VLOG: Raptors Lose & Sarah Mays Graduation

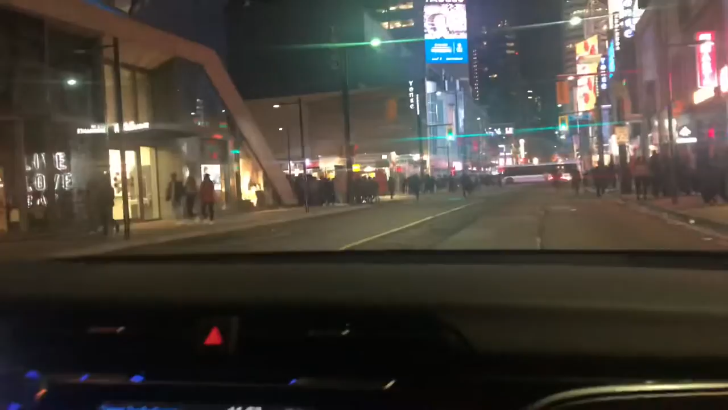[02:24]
Mmm. Well there's a bus there. So it's kind of possibly looking more. Are they going to let us turn? Yeah they will.
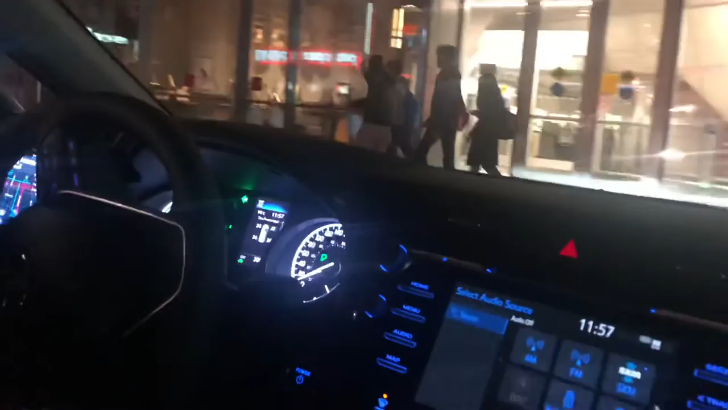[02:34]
We're close.